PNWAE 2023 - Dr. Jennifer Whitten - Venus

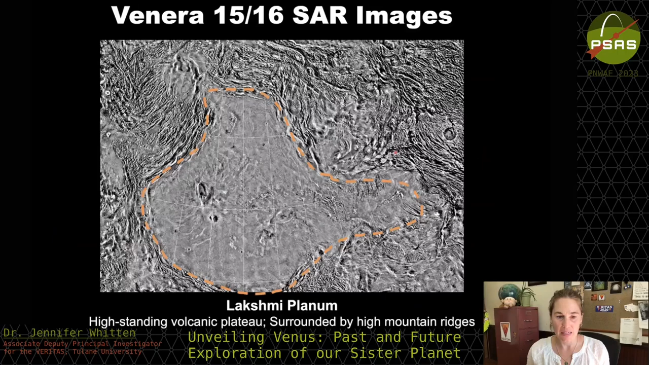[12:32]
And this is the Magellan data of the same area. So I'll flicker back and forth here so you can see it's almost exactly overlaid, not quite. And we have a significant improvement in resolution with just 10 years difference.
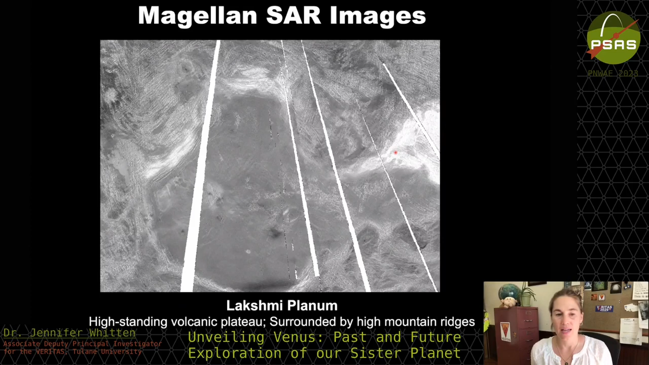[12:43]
And to demonstrate the increase in resolution, I'm going to focus in on this area right here. This is a volcanic feature called Colette Patera. Patera tend to refer to irregular craters on planetary bodies. And on Venus, most of those irregular craters are volcanic craters, the calderas or the depression at the top of volcanoes.
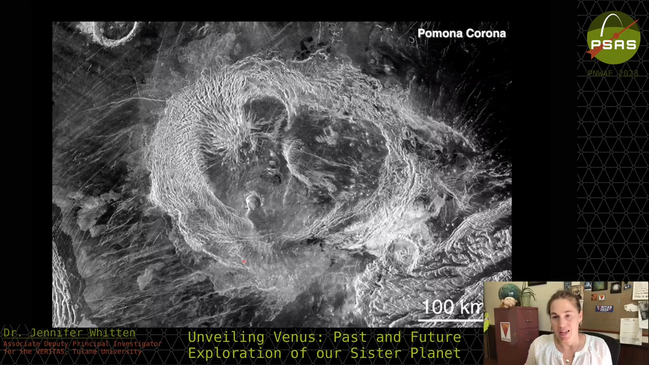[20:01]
Those are all lava flows emanating from this fracture belt. These are really cool landforms that are unique to Venus. I'll just go through a suite of other volcanic landforms. These are the volcanic domes that you saw in that eastern half of the corona. All these little dots. That's what volcanic domes look like in synthetic aperture radar images.
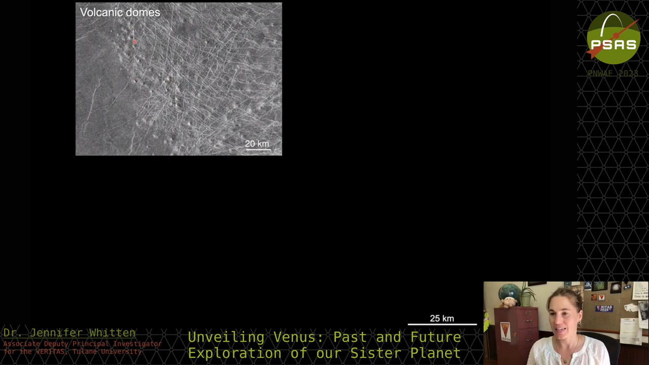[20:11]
This is another view of lava flows. And you can see that some of them are really, really bright. Some of them have very, very dark edges.
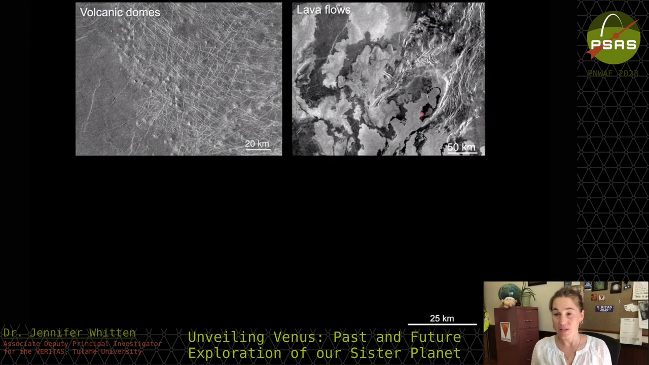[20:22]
And those changes in brightness are telling us something about how rough the surface is. So smoother surfaces tend to appear black and rougher surfaces tend to appear white or light gray.
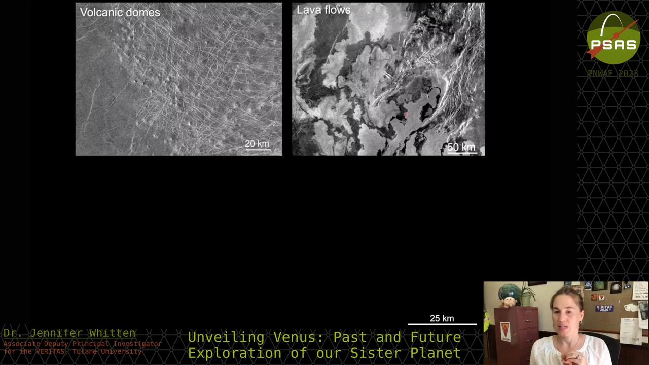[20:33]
And then maybe a favorite, I don't know how many of you again are familiar with Venus geology, but pancake domes are definitely something that has been headline grabbing. These are domes that are shaped like pancakes, basically. So very, very broad, not very high. But they tell us something about the composition of the lava, that it's much more viscous or sticky.
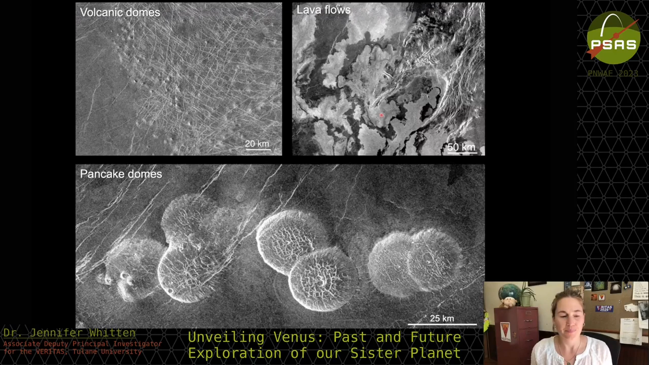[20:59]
And that might indicate what's happening in the interior of Venus, that there's some evolution in that magpie. This is what a volcano, a big volcano, looks like on Venus.
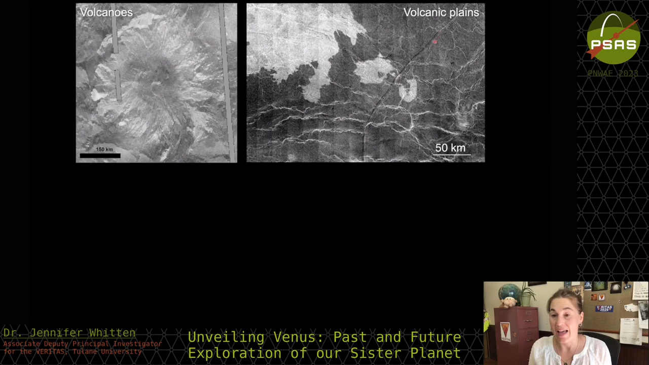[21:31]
And these channels are called sinuous rills. And we think that they're carved when lava melts into the underlying surface and creates channels
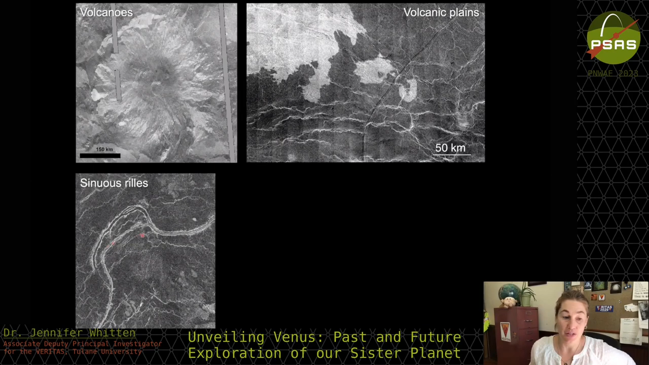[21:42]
that look very similar to rivers on Earth. This is Colet Patera again, so these irregular volcanic craters.
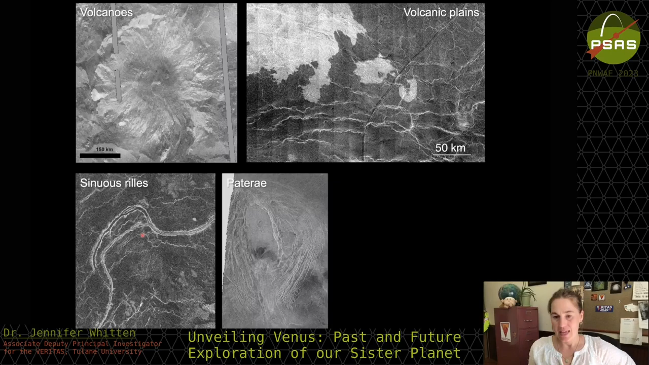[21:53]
And then lastly, ticks. So I don't know, I feel like this is the textbook tick. It is a volcano that has a flat top and there's been some collapse along the edges. And just so this isn't the only tick you see, this is another view of what ticks look like, much smaller and sort of less developed, less tick-like than maybe this background one.
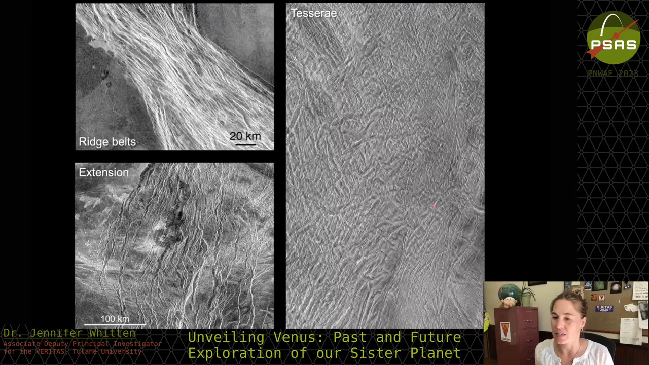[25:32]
They're all jumbled up. They're full of ridges and folds all over the place, and they have variations in their shapes. You can see that the top left is very different in shape from the bottom right. And people have proposed that tesserae might be Venusian continents.